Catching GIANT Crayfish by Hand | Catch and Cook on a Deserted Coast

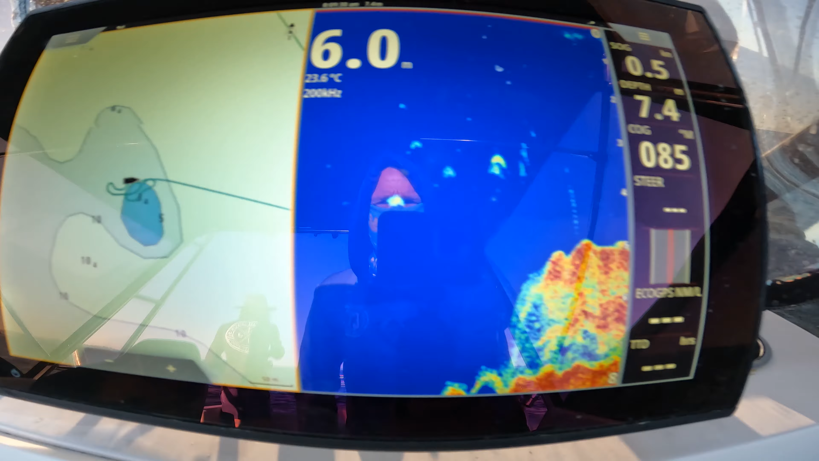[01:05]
On screen: water 23.6°C
3 meters out of 10. It's got bait all over the top of it. I can see the reef. Lisa's dropping the three shifts down.